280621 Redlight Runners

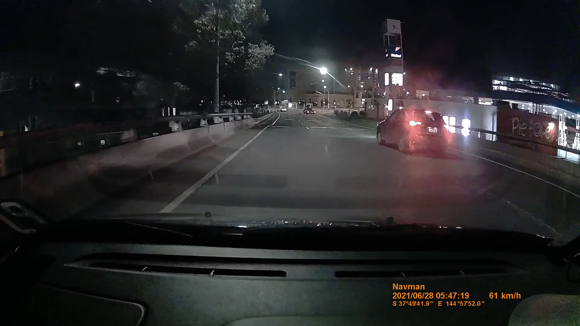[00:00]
safety camera 260 meters ahead. Wow! How many went through the bloody red?